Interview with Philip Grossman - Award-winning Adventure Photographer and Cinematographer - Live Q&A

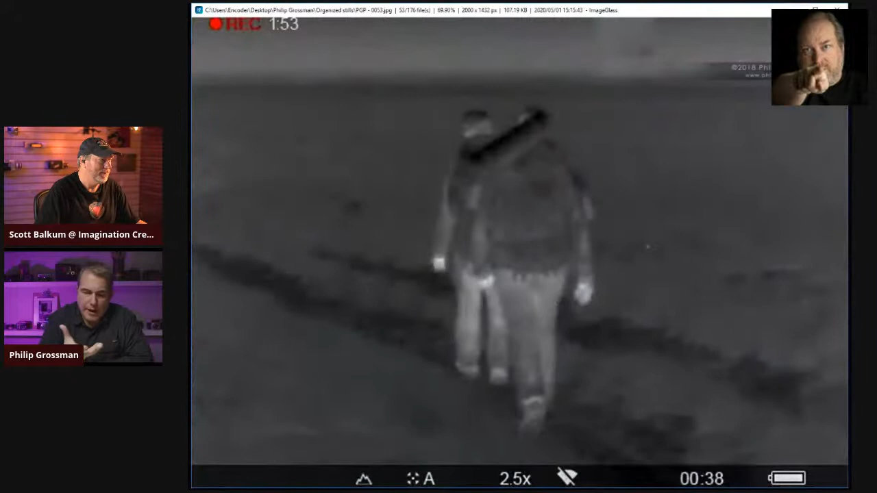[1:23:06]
Their little web app is fantastic. So this is actually, so I have a thermal cam that I take with me, because as we're walking across this barren desert at night, there are military patrols. And so I caught the two of us, my friend and myself, and we usually try and go with at least 3 people. There are 4 on this particular, 4 on this trip, because we have to each take turns standing guard. So I have a thermal camera as we're walking across the desert at night.